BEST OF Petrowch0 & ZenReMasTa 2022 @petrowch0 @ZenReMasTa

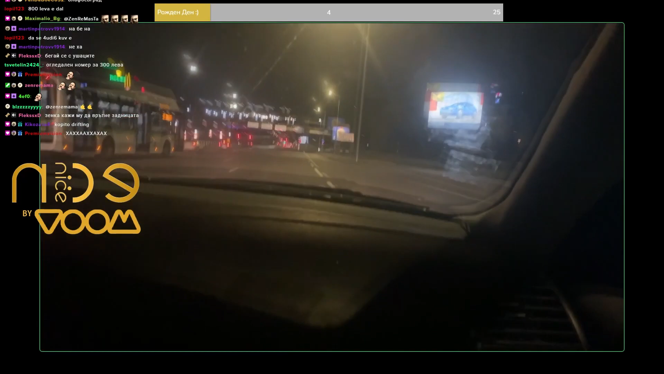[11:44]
Емили, ракетка, бе! Ма ти ковече ще излезне, че не набие четиримата, бе? Какво са ми ще? Това е големи чек, това педала. Е, па той тестероидите, какво ми ще правят? Той се зови... На червено маняк, няма това. То са скутърчето бронирани, бе! Това, брат, били как лишка! Абе, брат! Не, падна! Удариш се, бе, бат! Мокнете, бе, не се смей, кой го виж, то умре, бе, бате. Той мина червено, бе, маняк.
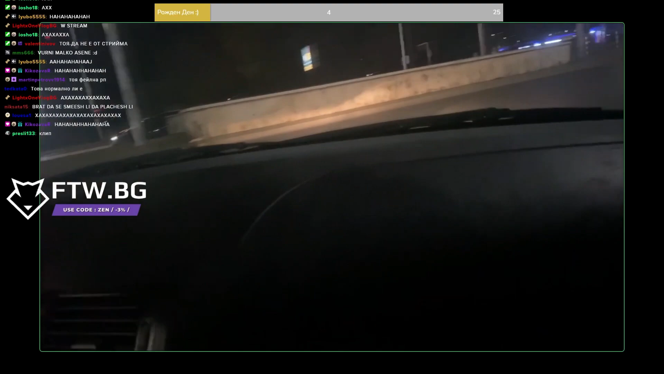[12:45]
Само ги видях, че се засипали. Опа! Така, чакай малко само да преразкажем на бързо, брат. Не знам, защото не знам на стрима дали се видя. Тос веспата мина на червено, мина между една кола, почти да го удари. Въхни. Да.
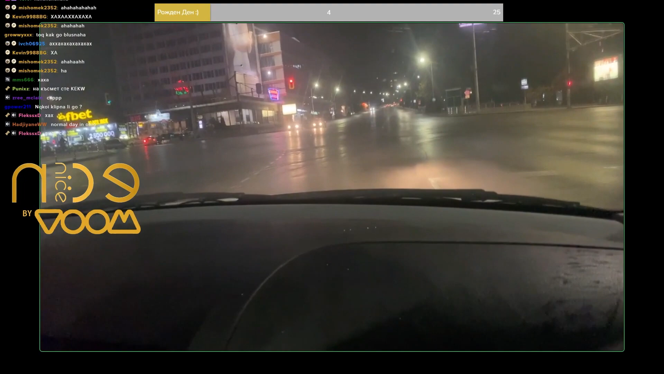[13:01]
И мина между една кола, брате, на червено, за малко го удари и се удари в едно такси и падна, брате. След което кухите идват зад нас, пускат ни сирените и жената от таксито крещеше тука-тука и кухите завиха нещо спред нас, брат, отидоха при тех.